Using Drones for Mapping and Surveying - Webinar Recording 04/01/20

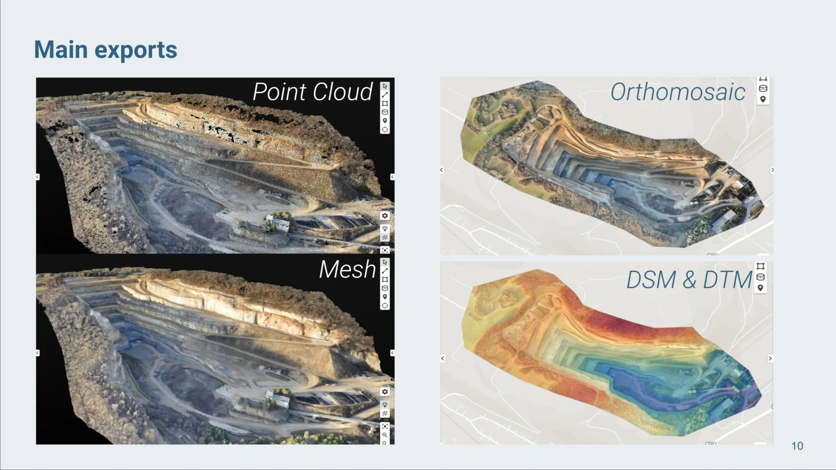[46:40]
Okay, so now the main exports. A really nice feature within the software itself is the ray cloud. This was created by Pix4D specifically in trademark. And that means that when you're in the point cloud, like you can see on the screen there, you see all of the original images above you, which you took with your drone. And you can click on any point and it will link it to all of those photos which contain that point. It shows all the photos down the side of the screen, like you can see there. And it shows it like X marks the spot on each one.
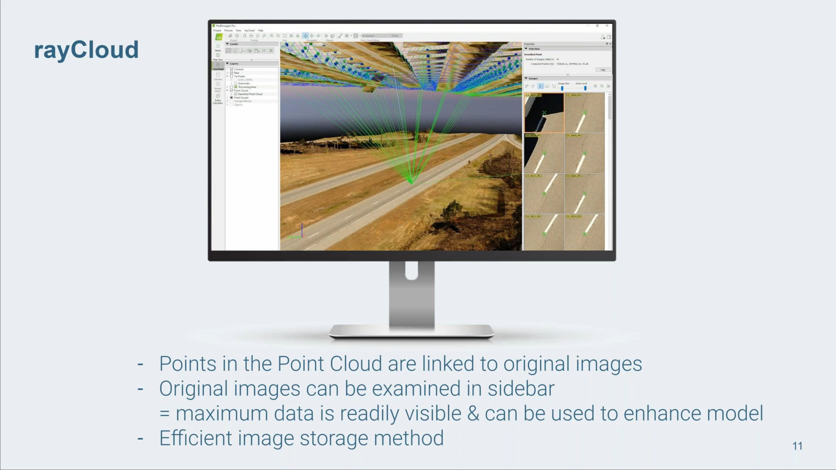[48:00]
So this is a really nice way of storing photographs in a meaningful way as well. All right, I'm going to show you these softwares, but I'll just go through the overview first.
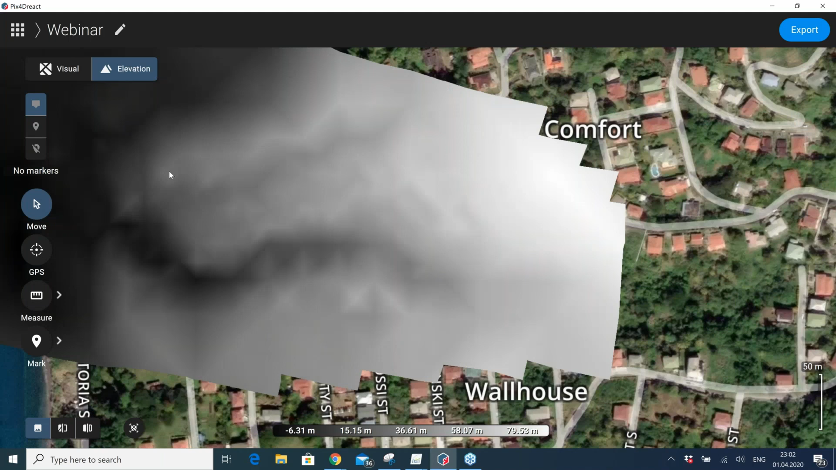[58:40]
So you can see this kind of a river or a creek going along here, which you might not have known if you've never been to this area before.
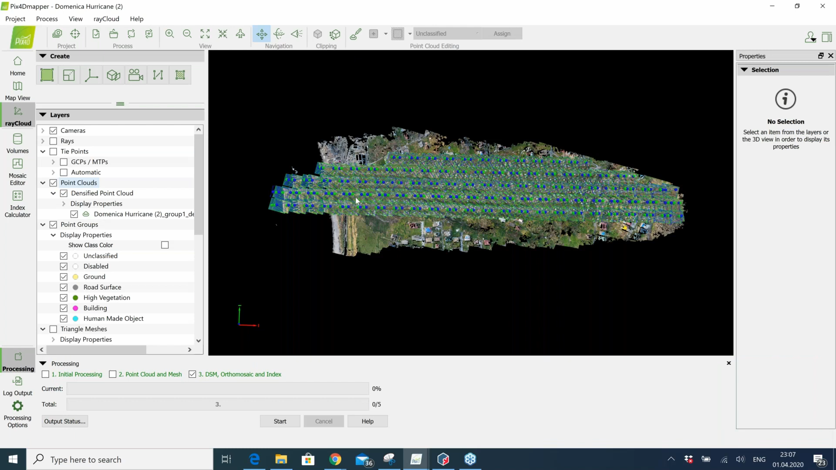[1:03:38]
So you can see there, that's the 3D model of the same site. And this is the point cloud.
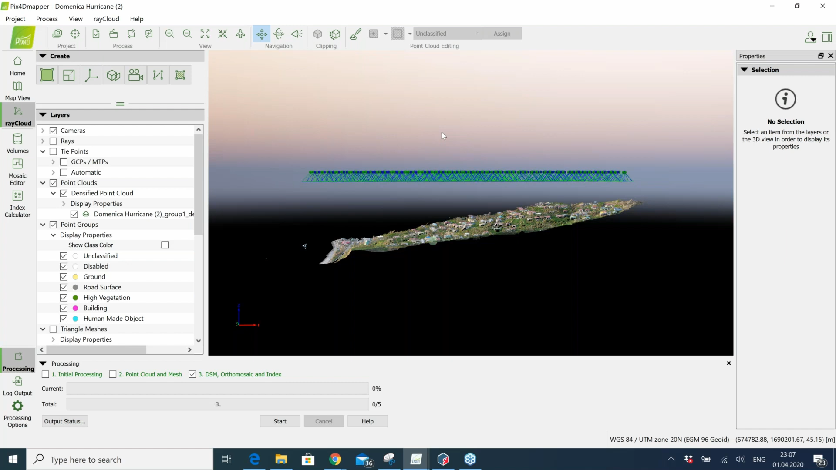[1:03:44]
So you see, it doesn't show the edges of the houses so well, which is typical for this kind of flight path,
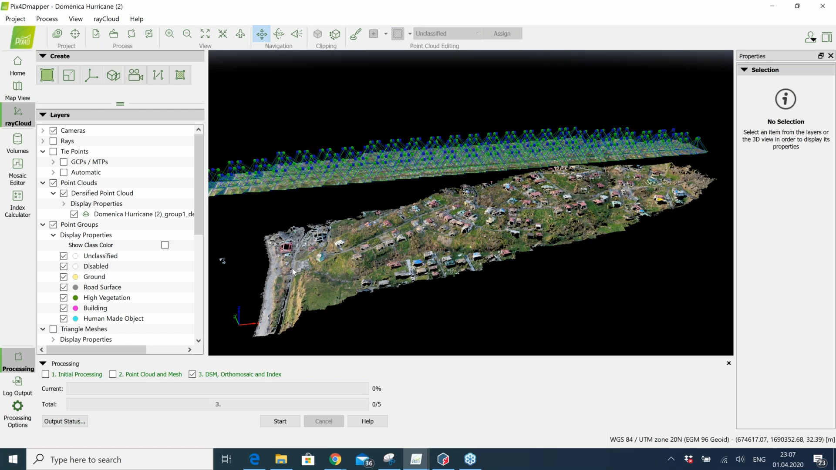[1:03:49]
like in lines as we see above.
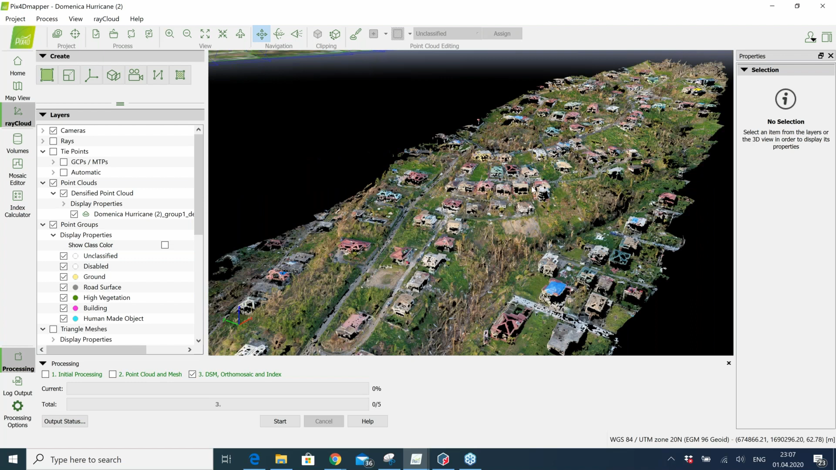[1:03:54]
But what we can do, if I put on rays here, I can click on a point of interest and it will connect it to all of the images which contain that point.
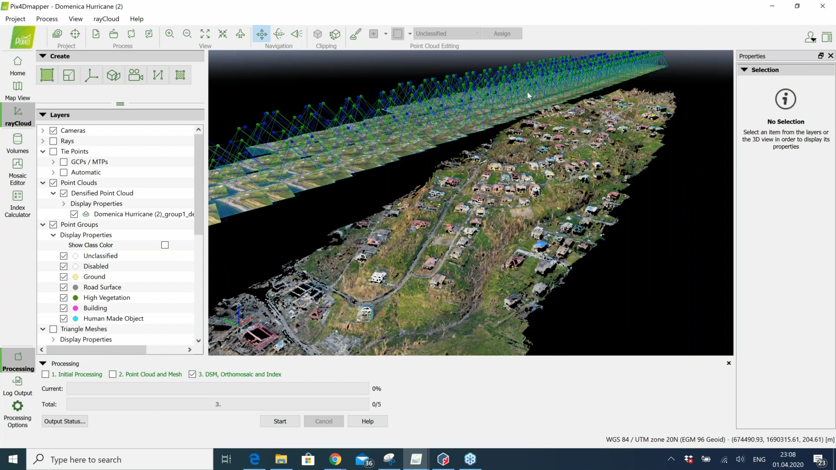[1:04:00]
That's what I was talking about before. And then you can see all of those images down the side here. So if I zoom out, you could scroll down and see all the images which contain that house. So if you thought there was somebody in danger or trapped in that particular area, you could look through all the evidence you have.